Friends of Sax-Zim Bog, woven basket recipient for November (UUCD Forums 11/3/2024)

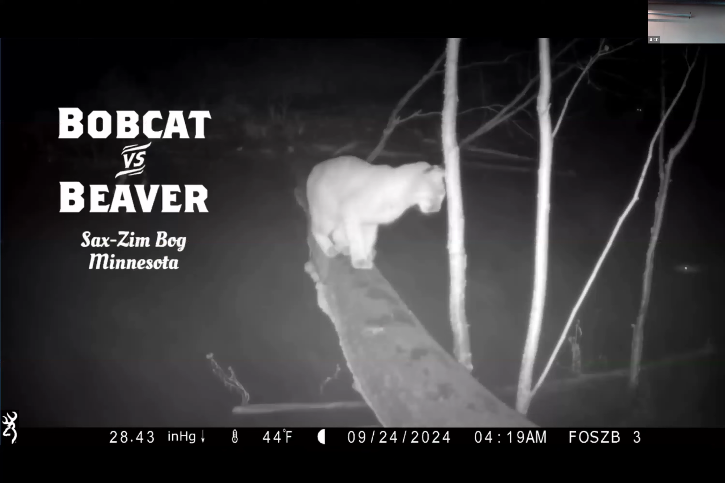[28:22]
So, and we've recorded some really fascinating natural history. Here's this bobcat, and I don't know if he's hunting this beaver or I've got minutes and minutes of this bobcat going back and forth on this log,
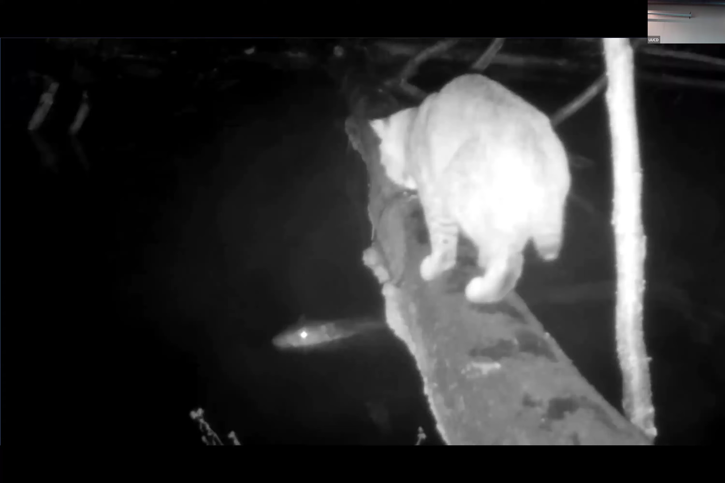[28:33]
and here this beaver always comes to join him.
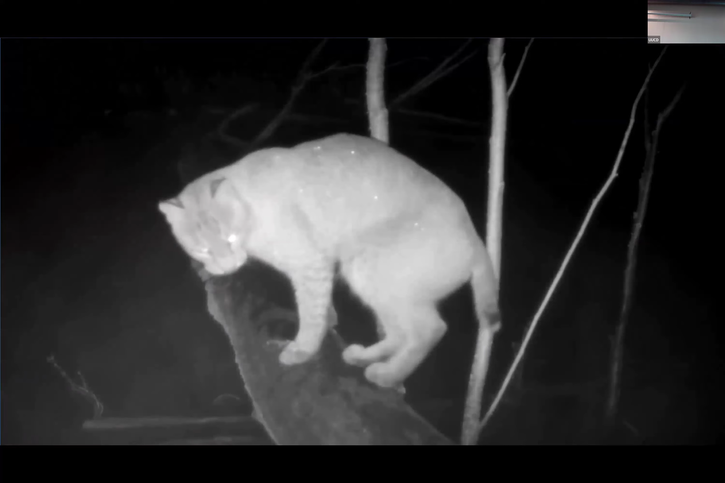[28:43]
Like, that's enough. But he's been splashed so many times, so I'm not sure what's going on. We have raccoons at this beaver pond, and then this happened.
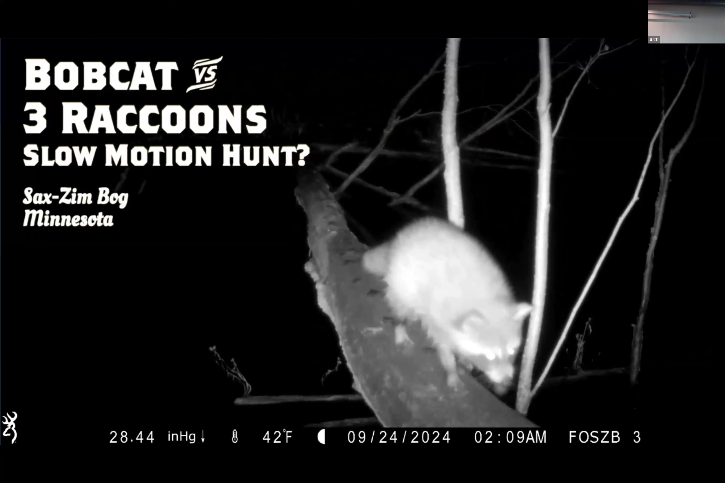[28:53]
3 raccoons crossing this log, and then
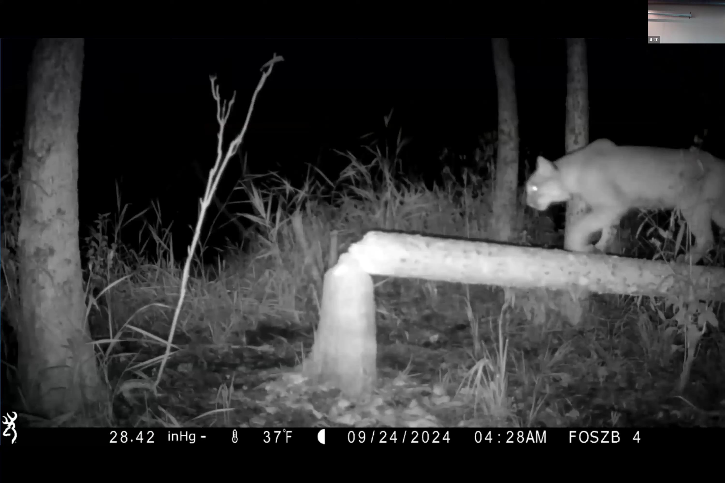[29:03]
here comes bobcat. He's like, okay, raccoon, that's still pretty big prey. I don't know if I can tackle a beaver, but how about a raccoon?
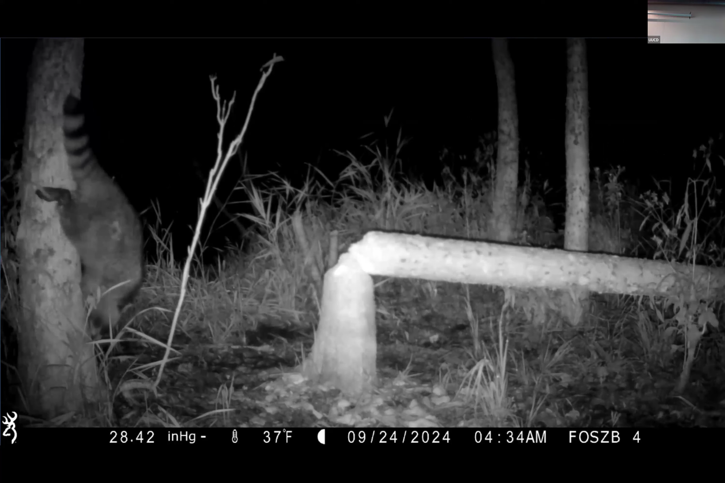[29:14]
And then a raccoon comes down the tree. But it's strange. Like, look at it. There they both go across the log. And it's like he's not hunting it. He's just like, almost like playing with them. I don't know what's going on. Stay tuned.
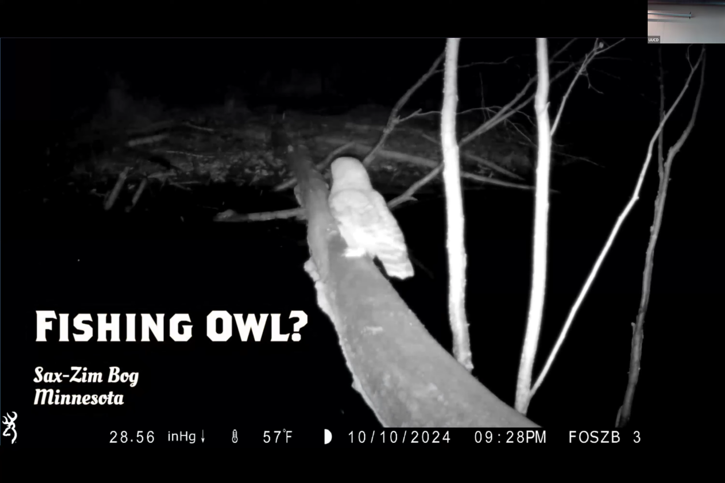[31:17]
I almost positive this is a barred owl, and it appears to me that it's fishing for prey fish
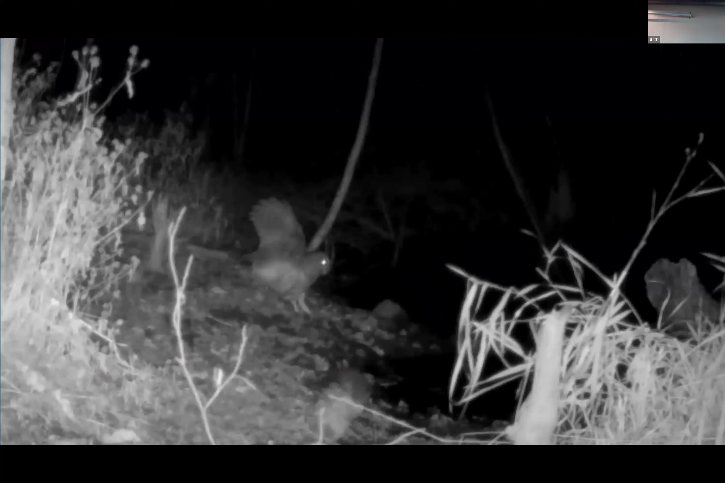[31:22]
in the pond. This is behavior that's pretty rarely ever encountered or seen. And then, I thought at first, is he just bathing?
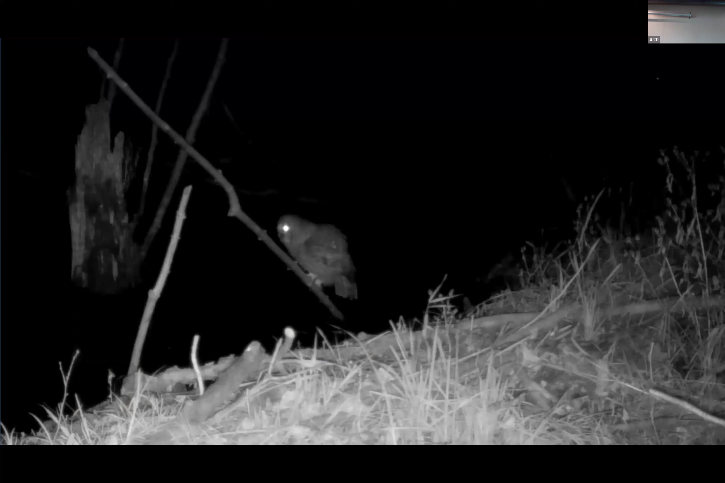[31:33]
But no, he is actually hunting in the water. He'll get down in the water and then look into the water and feel around. I hope to get more video because that's a rarely documented thing.